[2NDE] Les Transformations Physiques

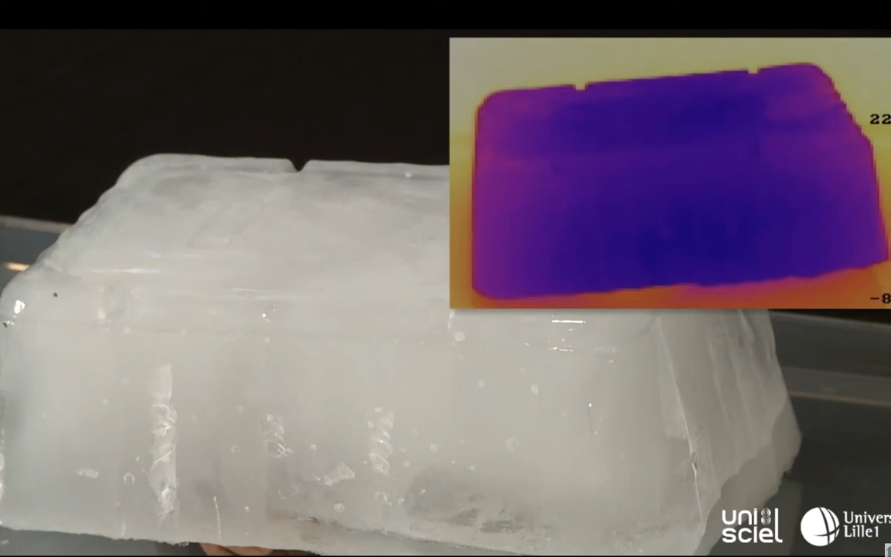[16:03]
infrarouge cette dernière est étalonné en température chaque température étant associé à une couleur déposons une cuillère
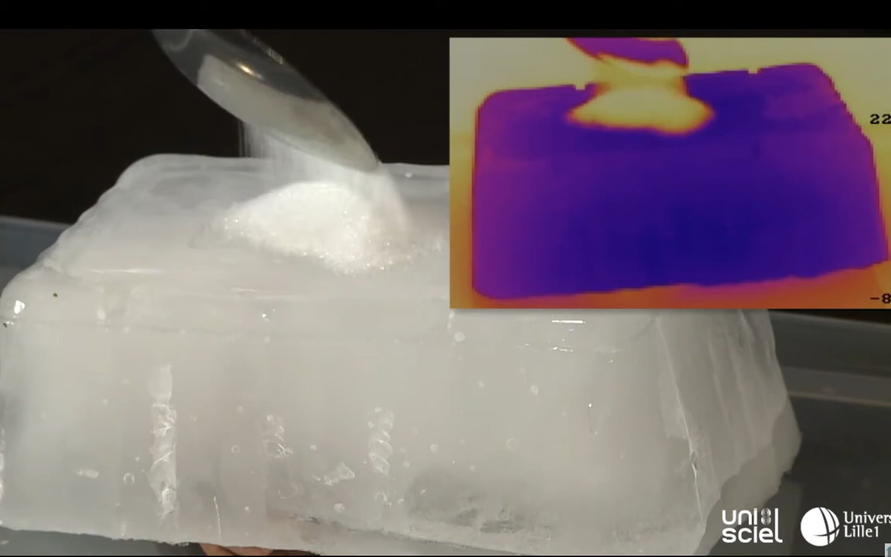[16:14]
de gros sel sur le bloc de glace nous constatons que la partie du sel
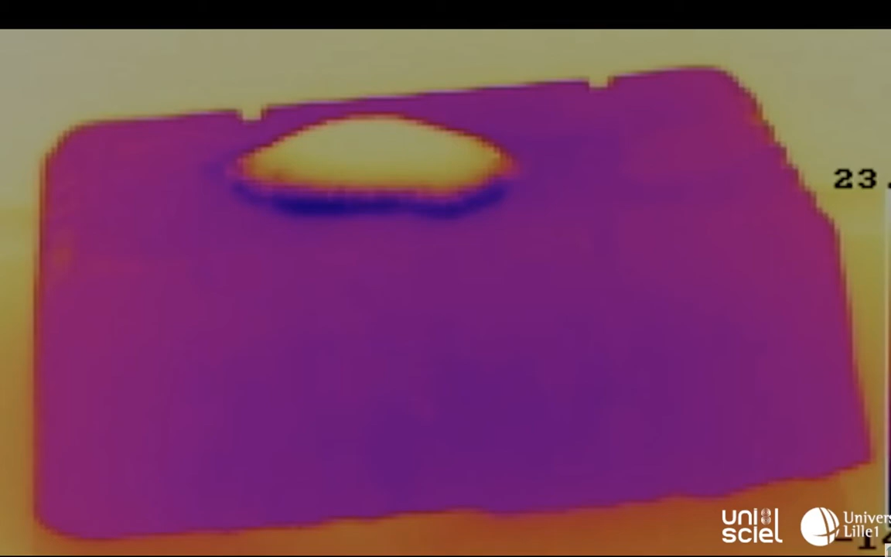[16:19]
en contact avec le bloc de glace descend rapidement en température pour atteindre plus ou moins rapidement moins 19 degrés en
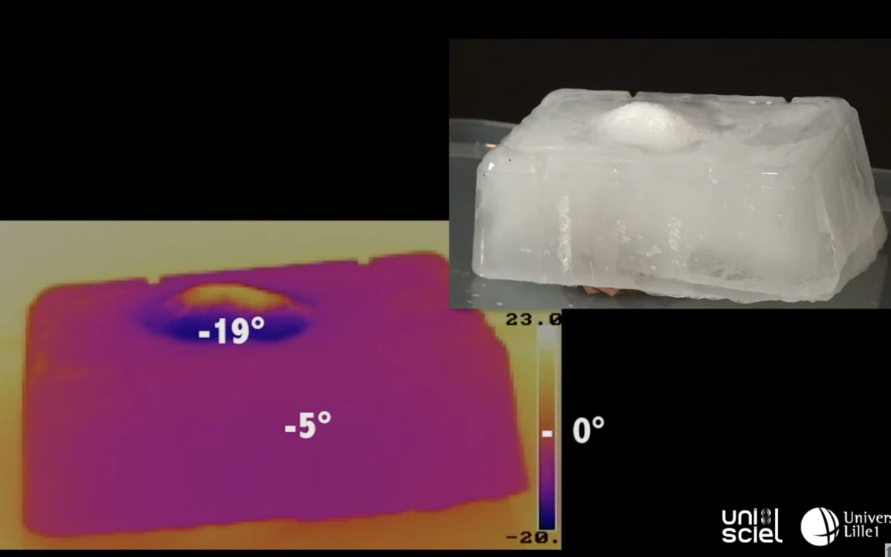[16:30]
effet la dissolution du sel dans l'eau absorbe de la chaleur pour dissoudre un gramme de sel il faut apporter une quantité de chaleur de 66 joules le sel en contact avec le bloc de glace lui prend cette quantité de chaleur et on voit sur la vidéo l'interface sel glace devenir très froide la température du mélange ne cesse alors de baisser pendant plusieurs minutes un mélange sel glace
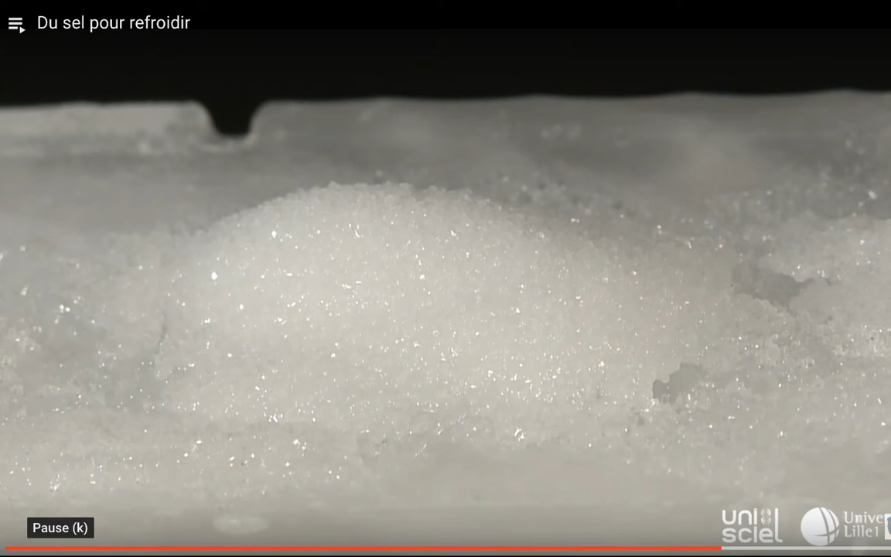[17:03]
permet donc d'atteindre des températures très basses de l'ordre de moins
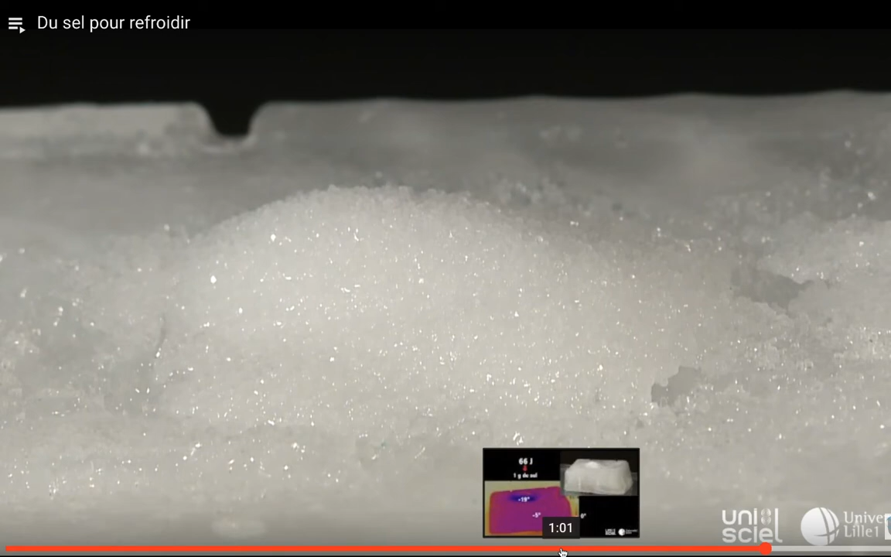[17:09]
19 degrés de glace alors ça veut dire quoi ça ici
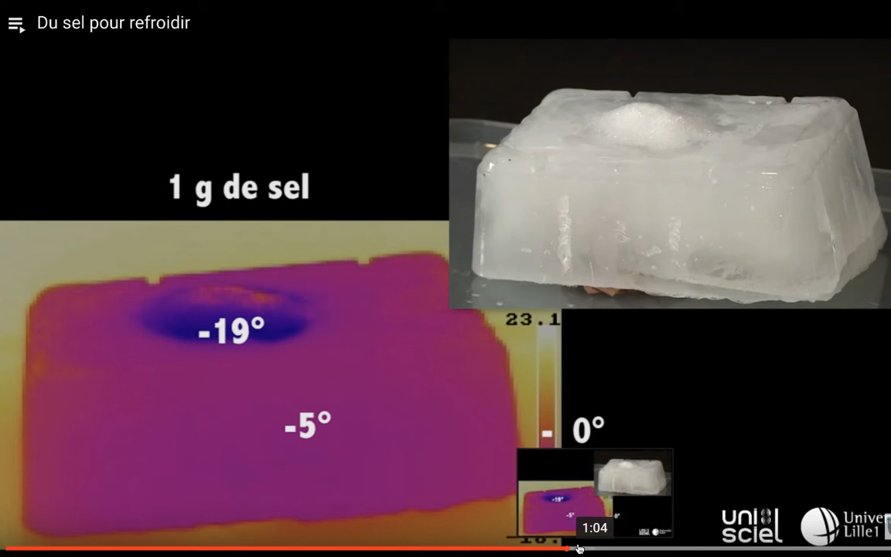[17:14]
ce qu'il a dit le type c'est que la dissolution du sel prend de la chaleur à la glace donc en fait on prend la chaleur à la glace donc ici dans la glace il reste un peu de chaleur moins 5 bas le sel quand il se dissout dans la glace il lui prend sa chaleur il prend donc du coup c'est négatif du coup on va avoir tendance à dire que l'eau va geler encore plus puisque elle perd de la chaleur pour dissoudre le sel moins 19 degrés qu'est ce qui se passe quand on met du sel sur de la neige effectivement la neige gèle encore plus mais
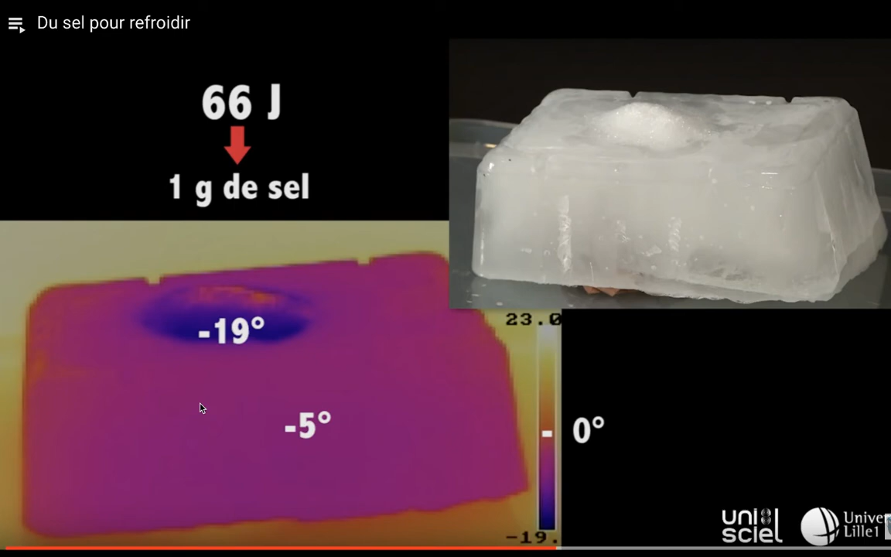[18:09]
glace donc on voit bien qu'il ya un transfert de chaleur ça se voit ici c'est très froid et là c'est semi chaud et là c'est chaud naturellement vu que c'est l'air ambiant